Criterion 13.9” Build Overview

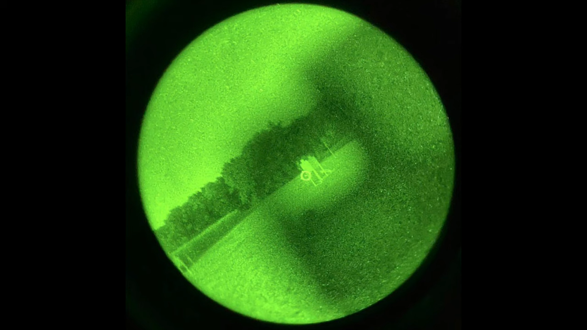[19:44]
shooting passively through night vision which is it's so freaking cool man it's like you're looking through a fighter jet heads up display with this it's almost like a video game shooting passively